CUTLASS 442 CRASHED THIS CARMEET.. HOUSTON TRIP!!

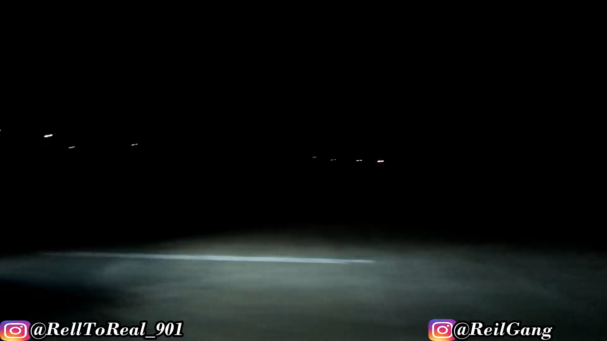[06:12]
Got them everywhere. Man, we deep, y'all. We deep.
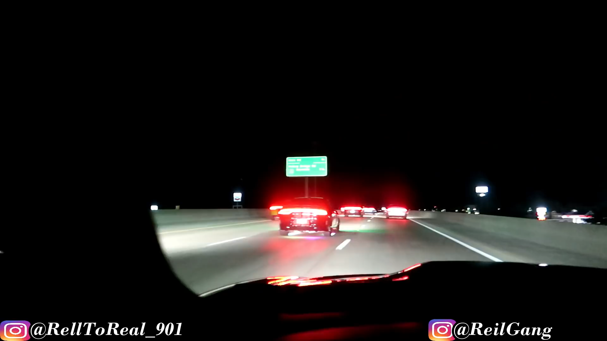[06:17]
Big deep. We halfway down. Had to get stop and get some gas.